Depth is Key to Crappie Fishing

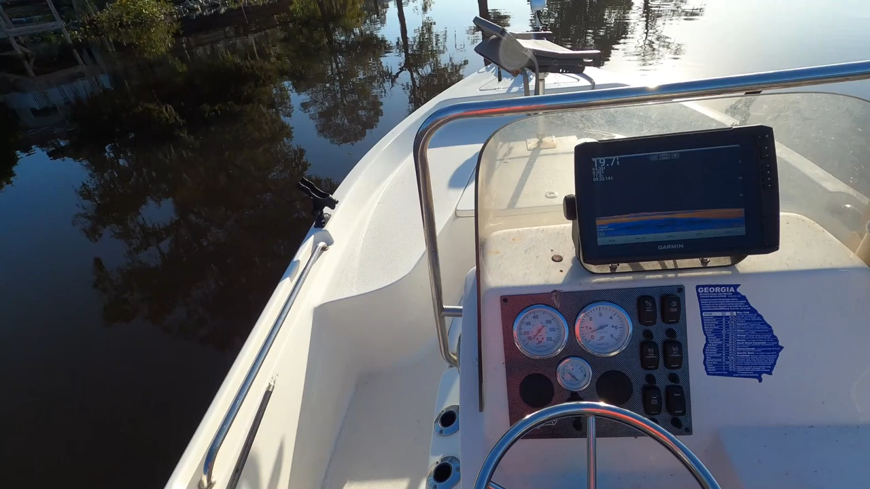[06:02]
62 something like that when i looked at it earlier